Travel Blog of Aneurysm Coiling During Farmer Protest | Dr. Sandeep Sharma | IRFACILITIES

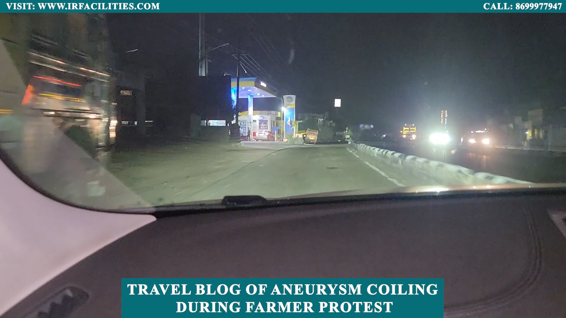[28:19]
My car is asking food, so I will get some diesel done. That's a police there. See there.